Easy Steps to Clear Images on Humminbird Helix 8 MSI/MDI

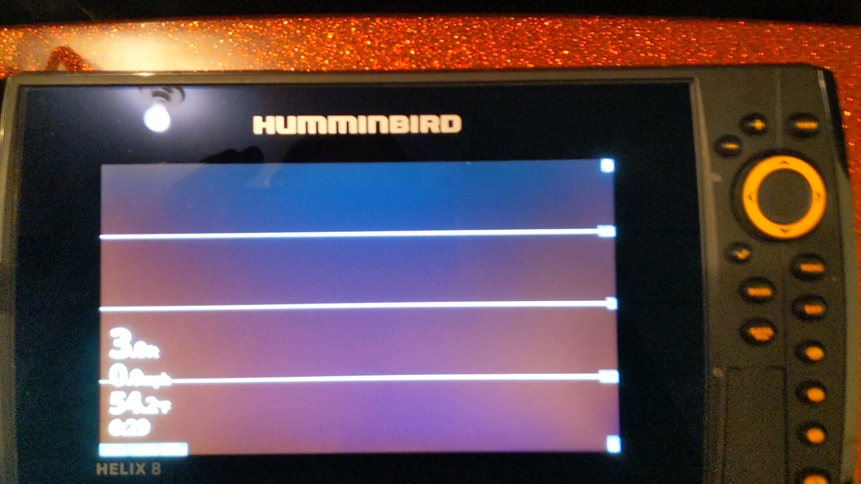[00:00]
Regarding the image that I posted people want to know my settings and this is quick
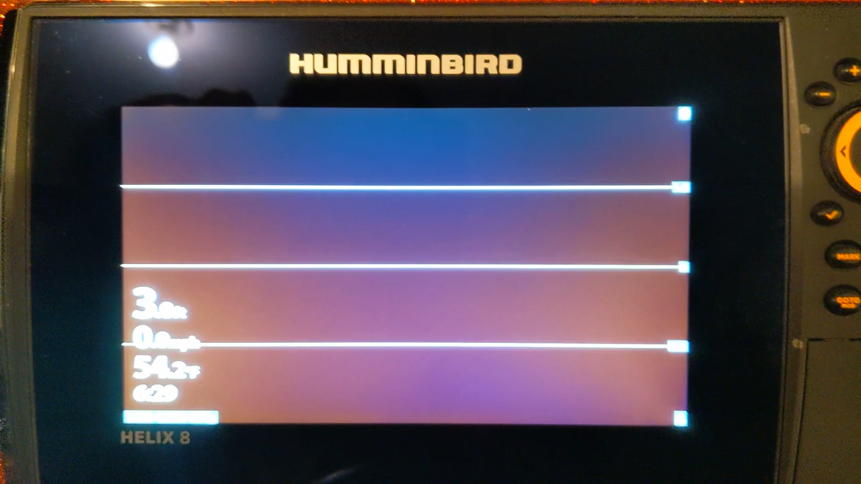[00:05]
On screen: water 54.2°F
information here again this is in a nutshell the quick information this is a Humminbird Helix
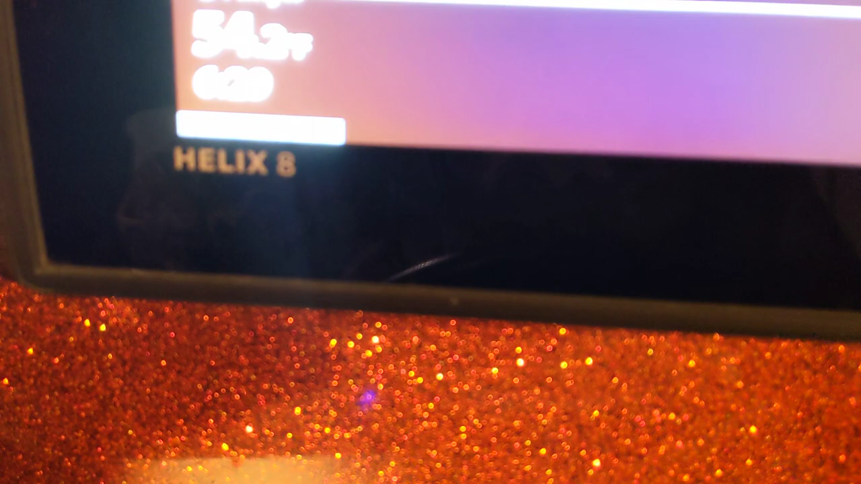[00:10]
8 G3N I'm in my garage not on the water so I have no images so the first thing you want to do before you start changing settings obviously is going to go
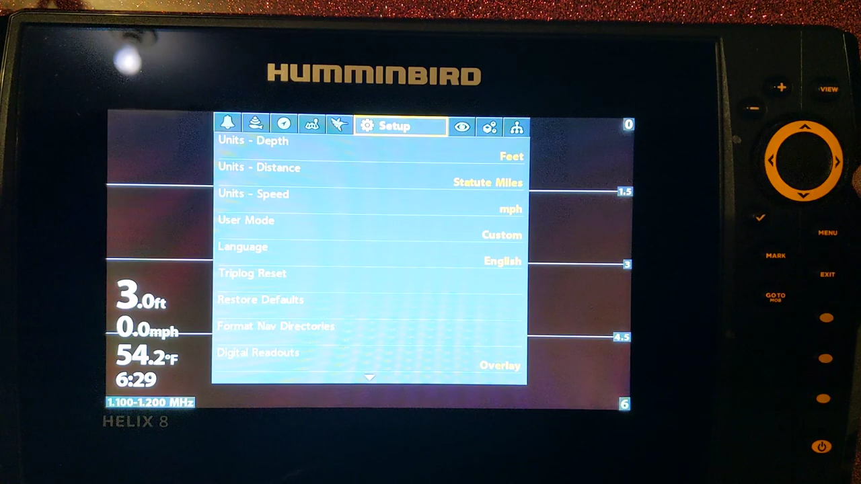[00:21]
On screen: depth 3.0 ft, water 54.2°F, speed 0.0 mph
hit the menu button twice go to the gear setup scroll down make
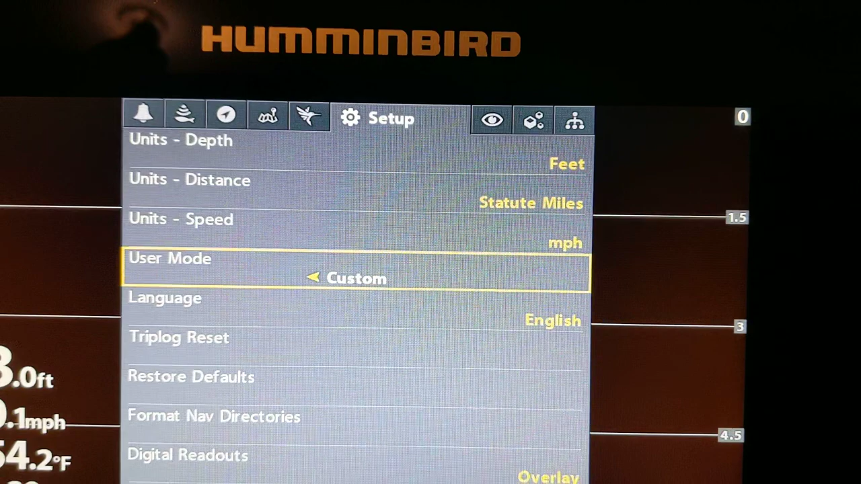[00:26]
sure this is in custom if you got an angler mode you don't have near the options that you have
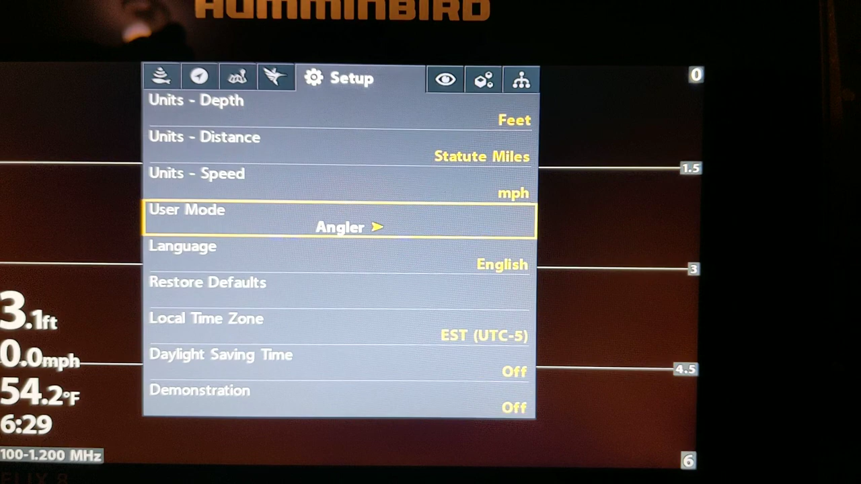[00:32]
On screen: water 54.2°F
with custom so make sure that's on custom start with that so that's number one
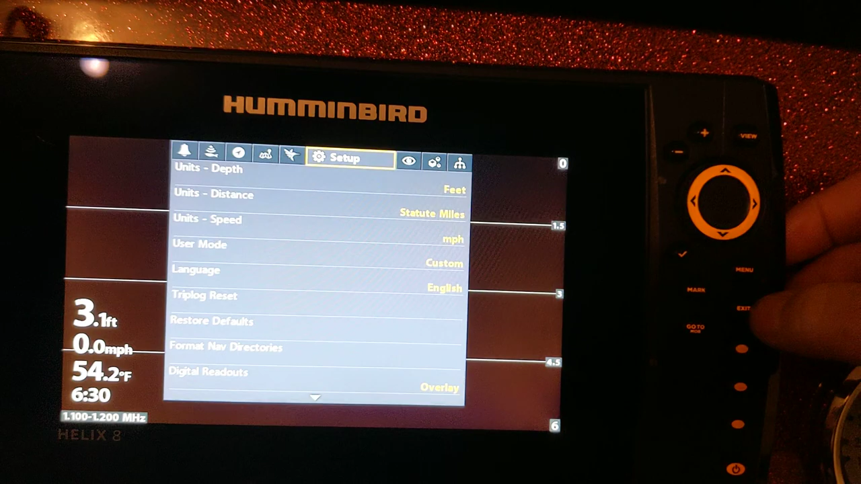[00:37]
On screen: depth 3.1 ft, water 54.2°F, speed 0.0 mph
and once you get done there so it acts to clear so if you hit menu button one time I
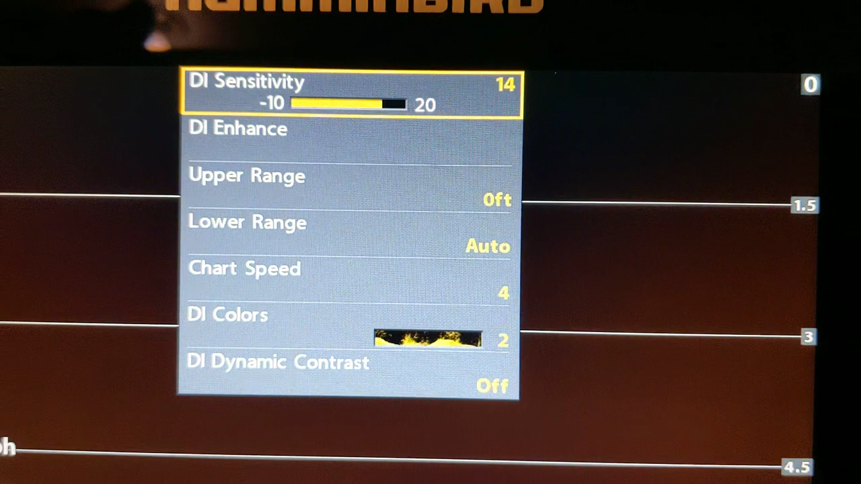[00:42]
run I was running my sensitivity down image image sensitivity on 14
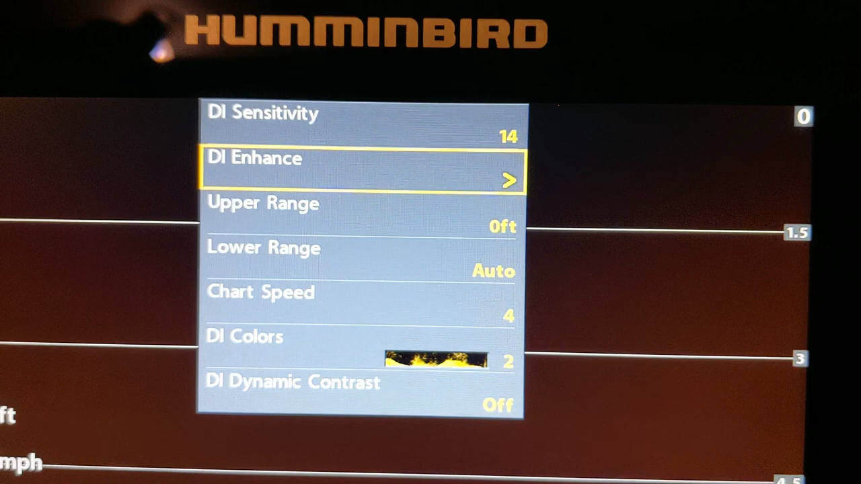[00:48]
enhance I had that turned off on sharpness contrast 12
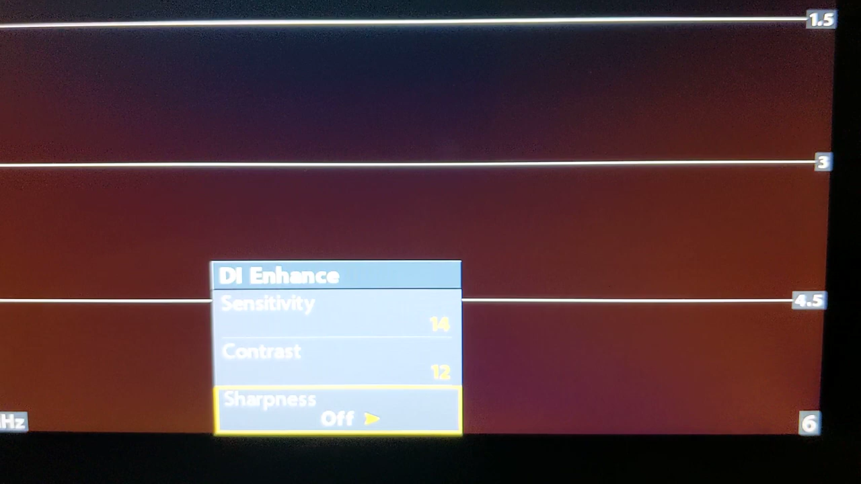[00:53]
sensitivity 14 so back up out of that range
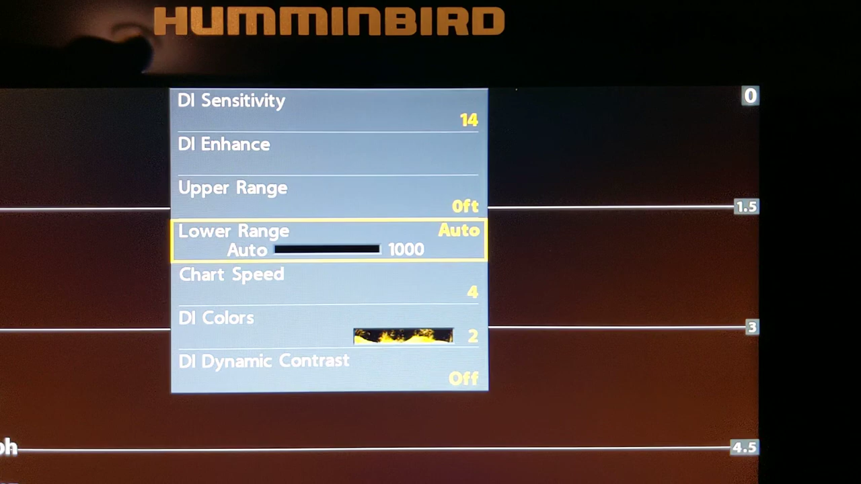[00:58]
really doesn't make much a whole lot of difference there so chart speed
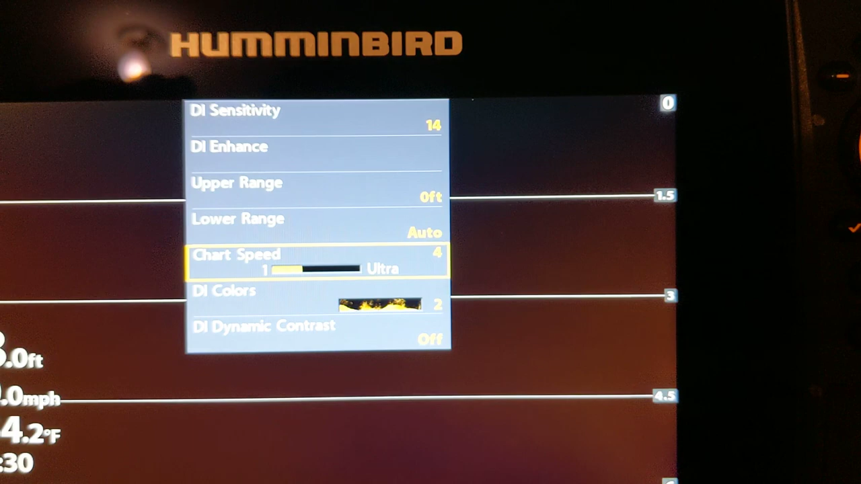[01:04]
this is very very important so it's important to match your chart speed with
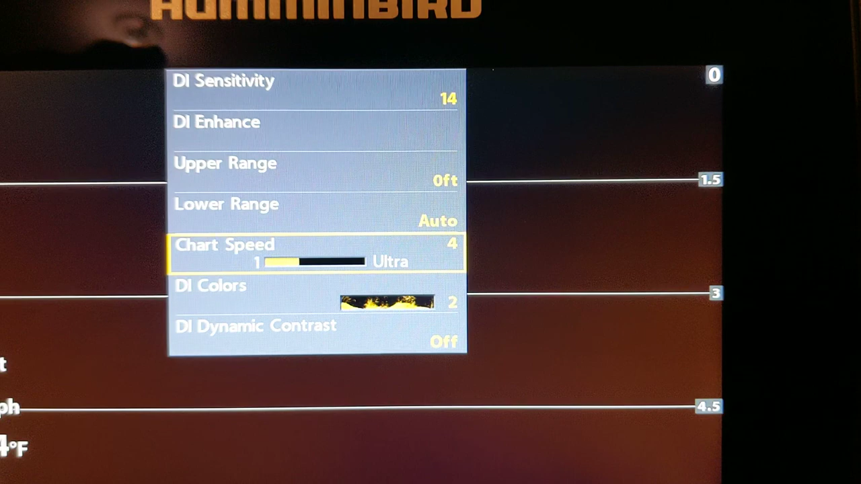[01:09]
the speed that you're going so if you're just kind of idling around
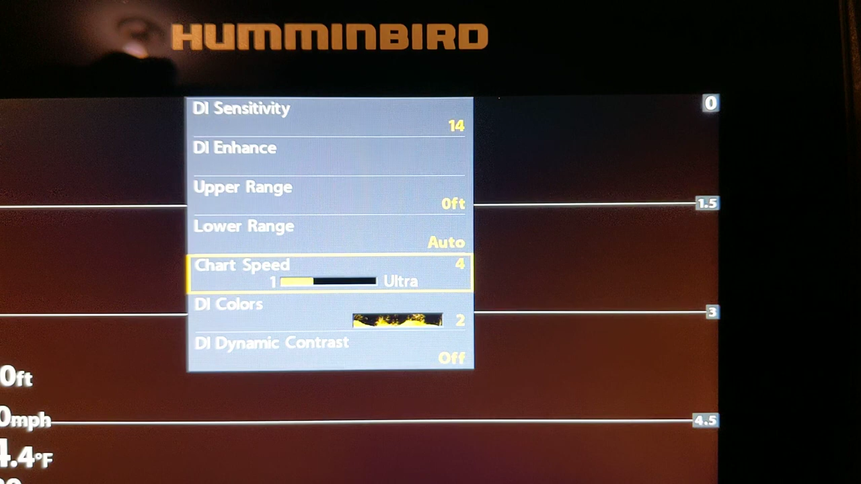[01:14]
looking three four five six miles an hour whatever you're doing you want to change that chart speed to match your speed of your of your